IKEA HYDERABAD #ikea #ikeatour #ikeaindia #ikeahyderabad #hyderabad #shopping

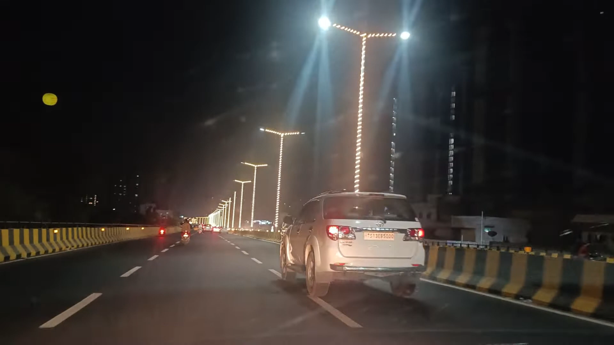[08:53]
देखिए नाइट में बहुत अच्छा लग रहा है, ये लाइट्स मस्त किया है ये। तो टोली चौकी से स्टार्ट हो गया राय दुर्गम तक,
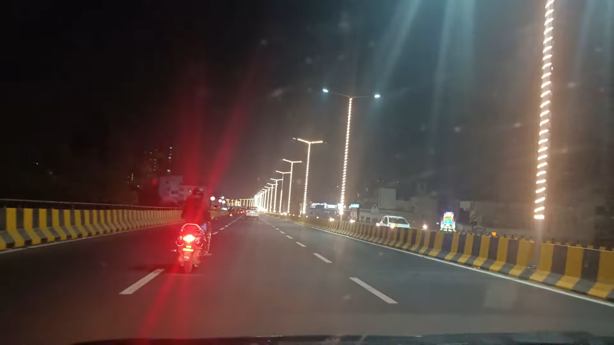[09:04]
बड़ा फ्लाईओवर है और स्पेशियस, मतलब काफी चौड़ा भी है। ये एक तरफ का है, वो दूसरे तरफ का तो और डबल उतना। तो